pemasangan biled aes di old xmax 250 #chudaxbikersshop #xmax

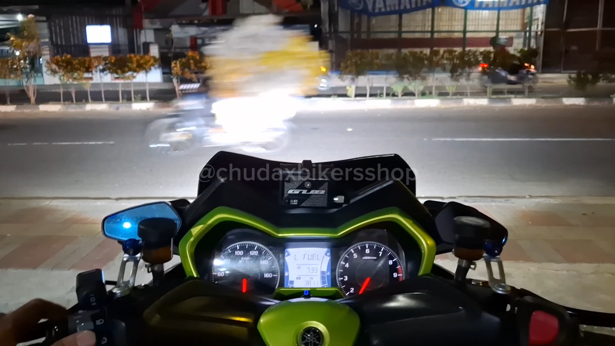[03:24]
oke kita coba tes billet ice experience 2,5 in nah ini low beam low beam si projector ya kita tambahin lagi low beam si fog lamp low beam si fog lamp sinarnya kurang lebih seperti ini kuning gak terlalu jauh karena fungsinya buat kalau pas lagi hujan dan kabut untuk high beam wah high beam nya mantap ya oke untuk indikator juga nyala kita tes leveling sinar turun nah kalau diturunin begini naik
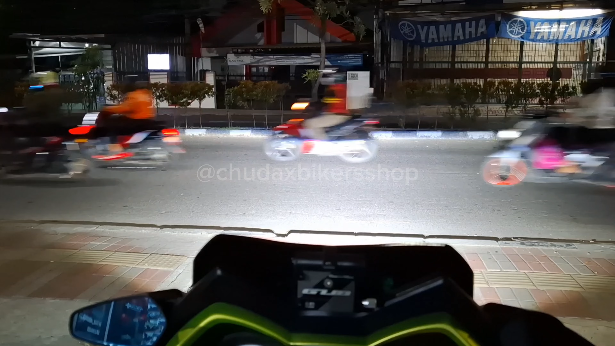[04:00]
jadi tetep bisa disetel ya walaupun ini ya sinarnya sudah ada katoknya jadi tetep bisa disetel kalau butuh diturunin supaya tidak menyelamatkan karena kalau boncengan pasti stok belakang lebih turun dan sinar pasti naik oke ini kalau posisi ngedeem begini selamat menikmati bergadah setelah ok